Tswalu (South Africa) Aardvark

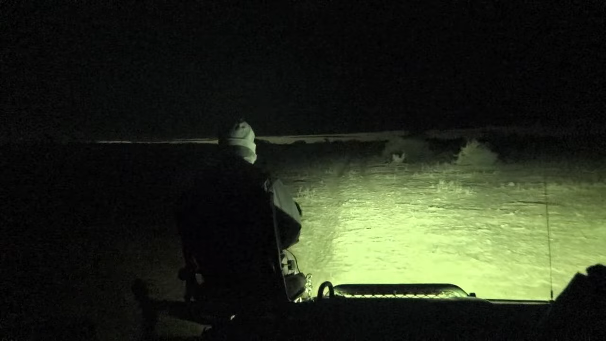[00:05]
James is sitting in the catbird seat there, and Dee is acting as his driver.
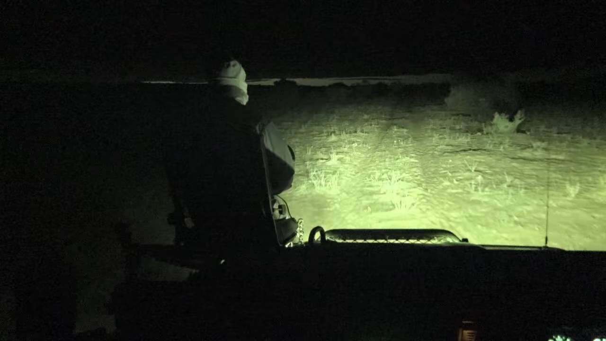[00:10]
And as we were moving along and talking, we would occasionally spot things.
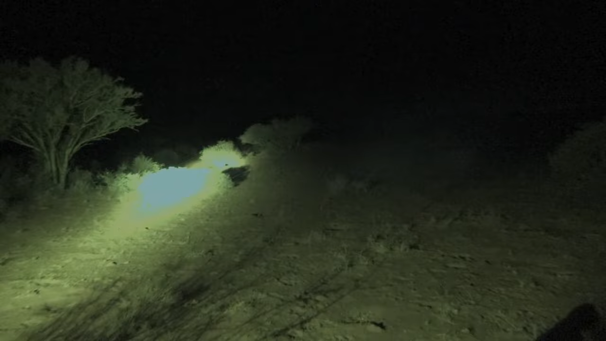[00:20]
The first thing that we saw was a spring hare, which is not a hare, nor is it a rabbit.
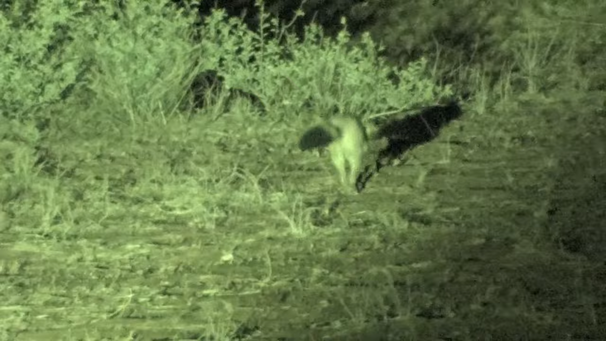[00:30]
But it is a rodent. And in addition to that, we saw an actual hare, a bush hare. This is an actual hare and not a rabbit.
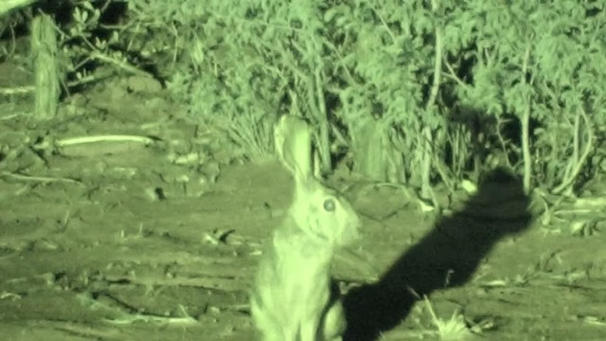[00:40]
And Dee knew the difference between rabbits and hares. Among other things, hares, when they're born, do have fur, whereas rabbits are naked and blind. While we were moving along, I was telling Dee and James that my primary target was pangolin,
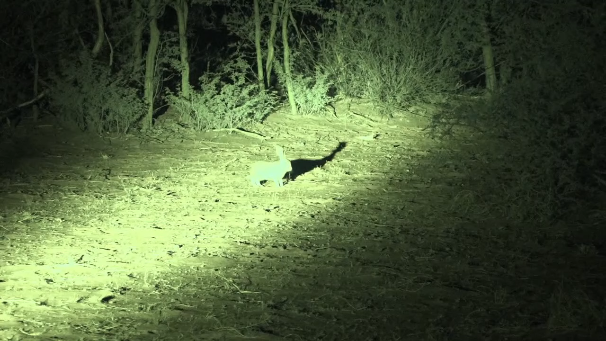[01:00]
and then after that, aardvark, and finally, white rhino. And almost immediately, Dee spotted an aardvark.
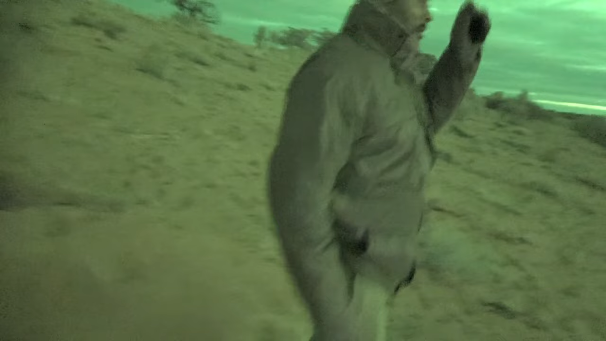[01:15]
But this aardvark spotted us as soon as we spotted it, and it ducked into its burrow,